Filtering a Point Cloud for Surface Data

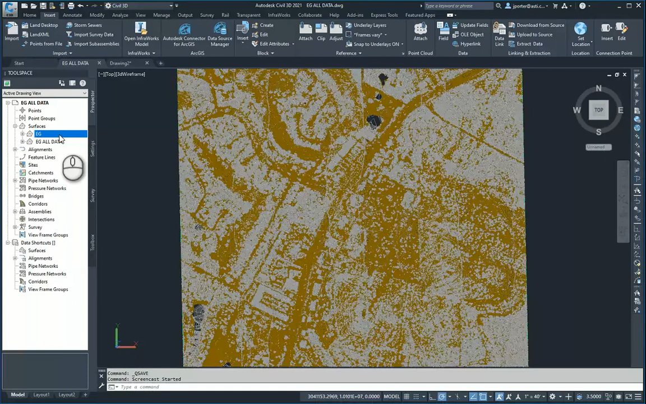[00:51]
The second surface is the EG surface which is created from the exact same point cloud however it is filtered out to only show the ground data. To make life a little bit easier and smoother I just took some screen
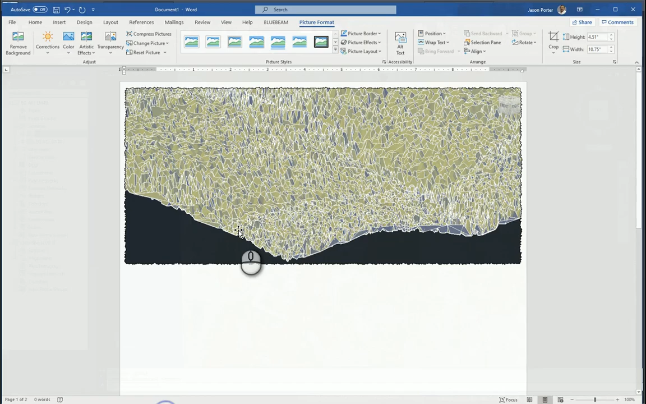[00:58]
captures of both surfaces so you can see them because going into the object viewer was processing a lot and slowing things down.
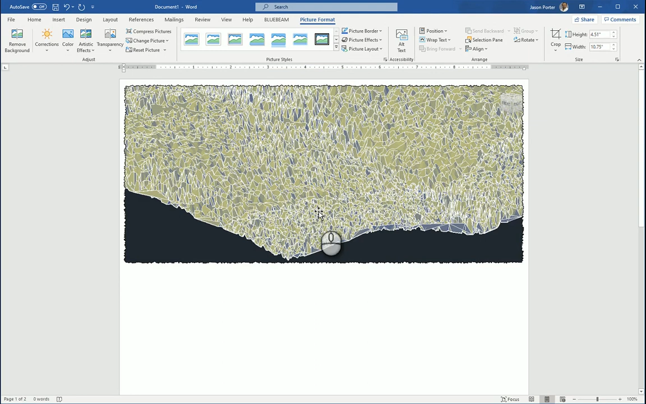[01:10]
So here is the EG all data surface as you can see it took everything including you know tree tops and everything you know basically anything that was scanned however when everything is filtered
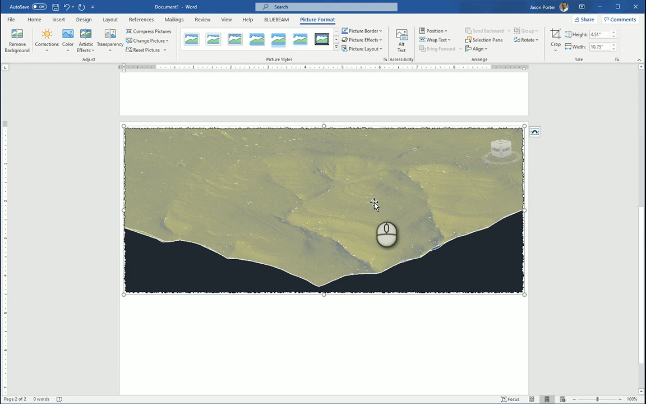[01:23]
out properly in this case I'm only using the ground data points this is the same exact surface so let's talk about how to get
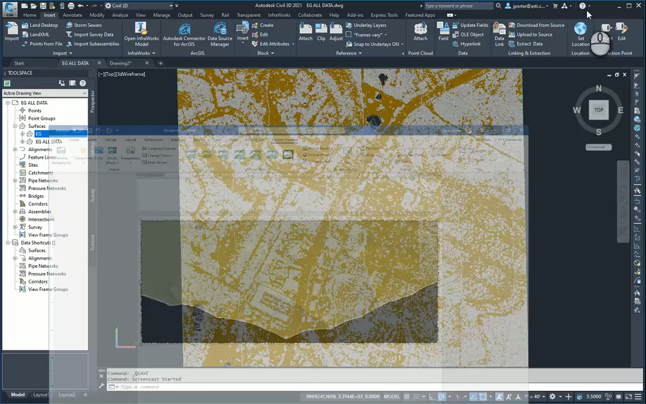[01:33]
this okay so let me close this drawing down because I don't need it anymore in this file I've already imported the RCP RCS file whichever one I chose to use whichever one you chose to extract out again I've already covered that
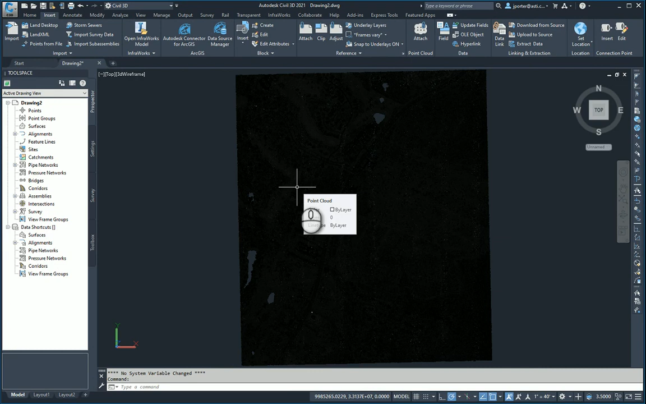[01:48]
topic in previous videos so here I'm going to take my my point cloud and I'm going to filter out just the ground classification
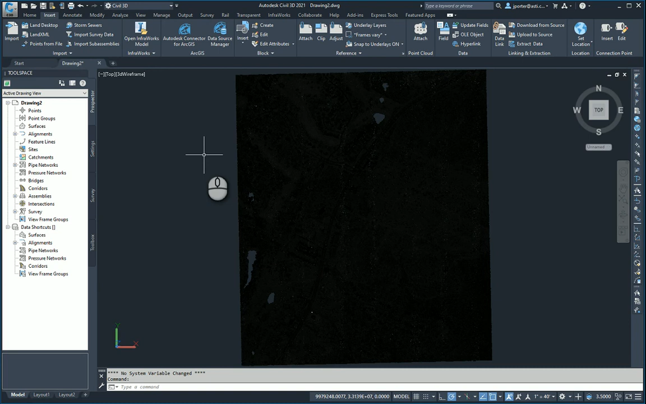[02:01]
all of this though is done within the map environment map 3d environment to do so I'm going to turn on my map workspace to turn on your map workspace you can either come over here to the home tab come over here to the palettes and find the map workspace uh map task pane map it's a map w space or you can type in map w space map w space at the command line as you can see it automatically filters it in for me and then it's
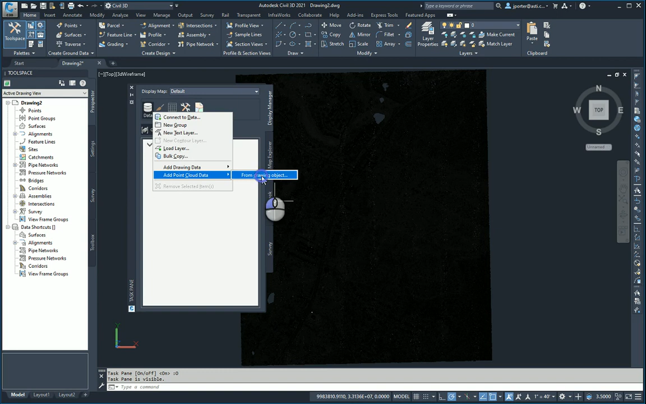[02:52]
I should say I need to be in the display manager okay once I'm in the display manager I can come over here to data and I can add point cloud from my drawing object I can now the the point cloud that I'm using is called a bee cave bee cave is a city
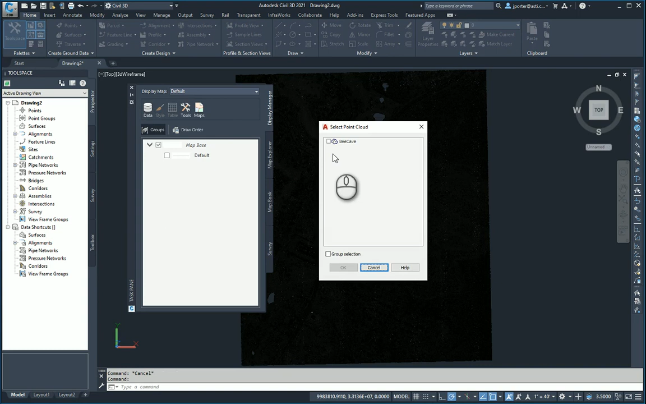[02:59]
that I'm looking at here and it's uh I'm going to go ahead and use that and I'm going to click okay and you're going to see that I now have the bee cave data in here let me go
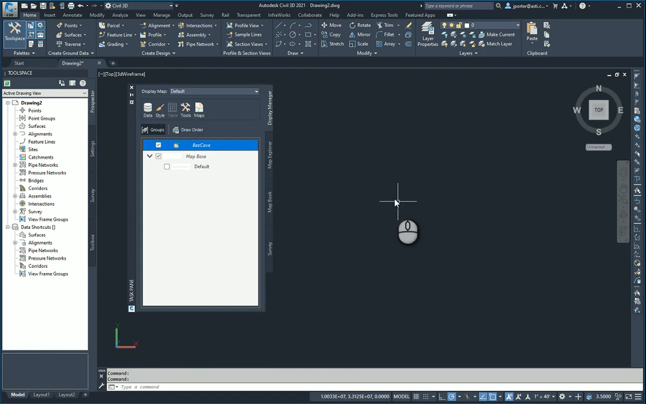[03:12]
ahead and zoom to that data there we go zoomed out a little okay I can then right click on this and I can go to point fill uh point uh filter point cloud
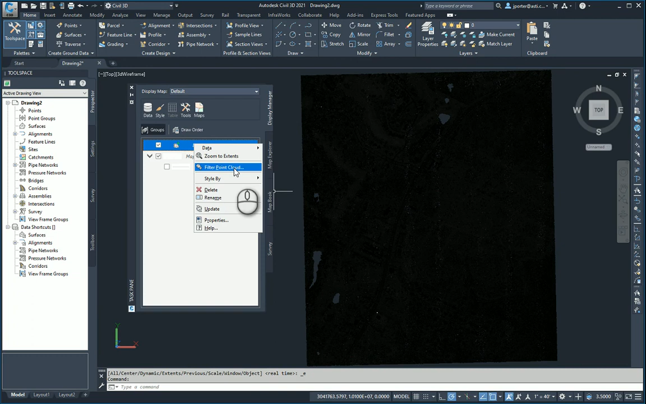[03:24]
okay here I can choose what I want to use in this case I'm going to use the ground data and
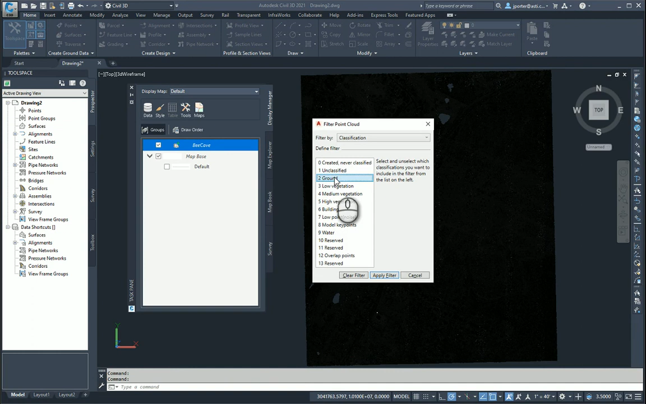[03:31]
I'm going to filter that out and I'm going to apply the filter so now I'm left with only the ground data